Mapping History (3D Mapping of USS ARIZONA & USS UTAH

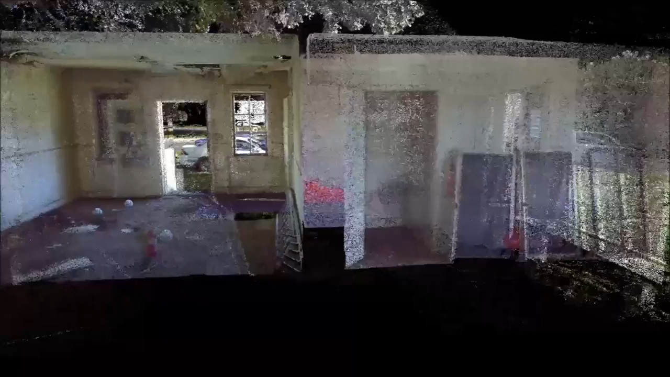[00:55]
the second is sonar, and the third is something relatively new called photogrammetry,
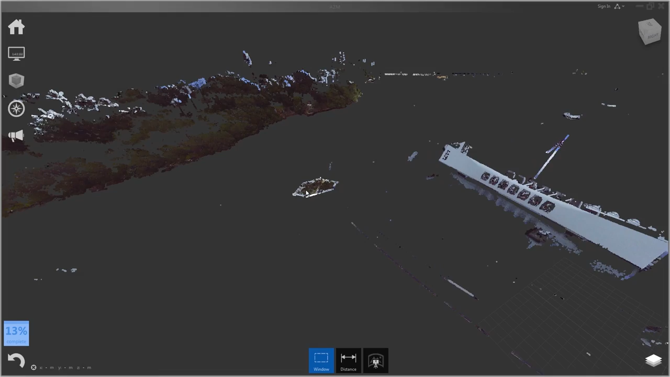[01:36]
and that allows us to get precise measurements and also stitch these 700